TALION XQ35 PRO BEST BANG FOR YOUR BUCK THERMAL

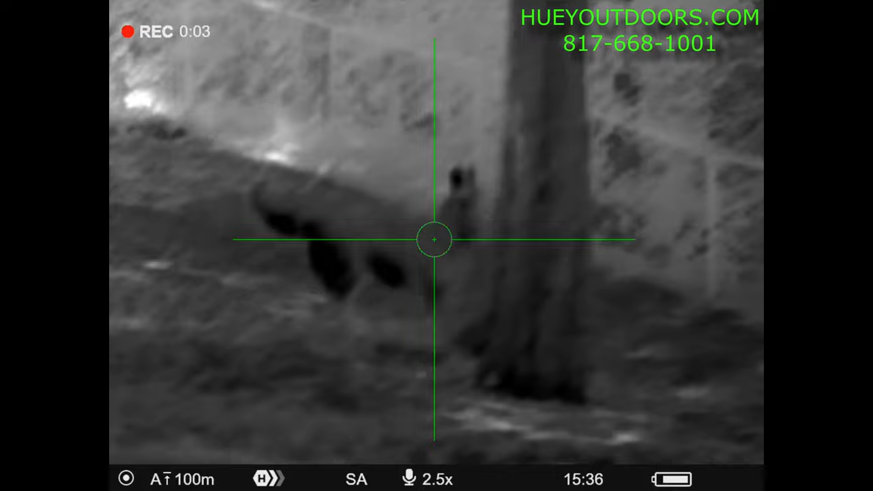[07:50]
I'm just hand-holding this so it might be a little shaky. I'm filming my dog chasing a squirrel back here just so you can see what the audio is.
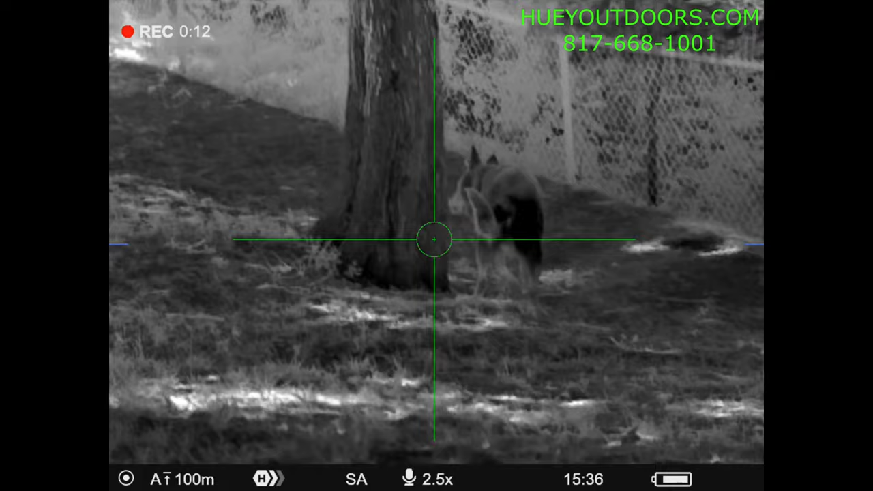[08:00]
This is middle of the day so everything's pretty hot. And I changed it to white hot.
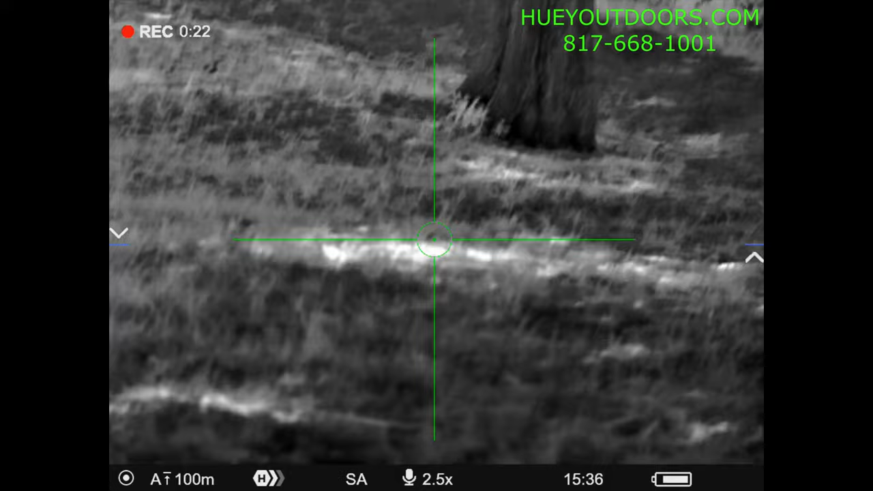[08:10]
He just came out of the air conditioning so he looks a little bit more black in him than what he would normally have. But look around here. I mean, kids swing set.